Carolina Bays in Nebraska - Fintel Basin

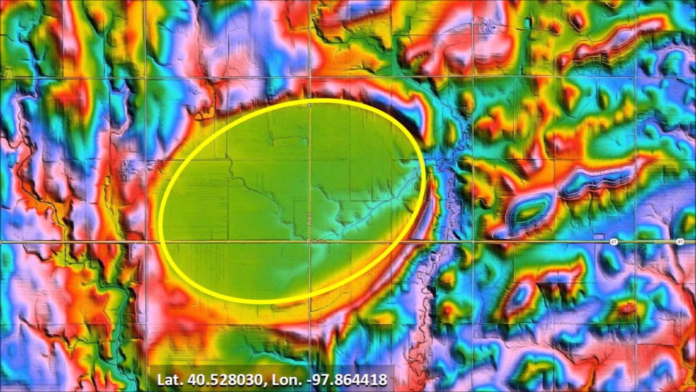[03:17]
The LiDAR images integrate seamlessly with Google Earth.
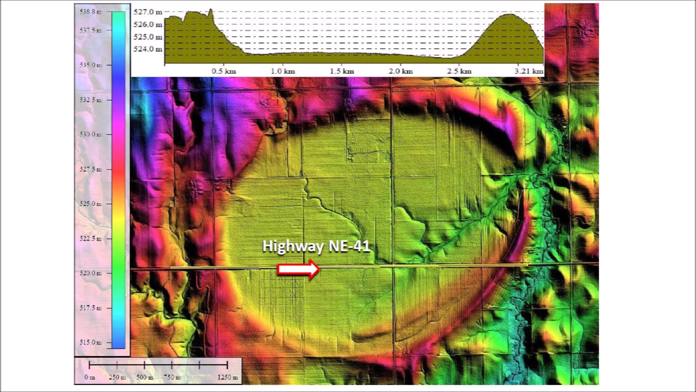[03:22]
This makes it possible to generate a transect along Highway NE41. The transect shows that the rim is about 2.5 meters higher than the surface of the bay.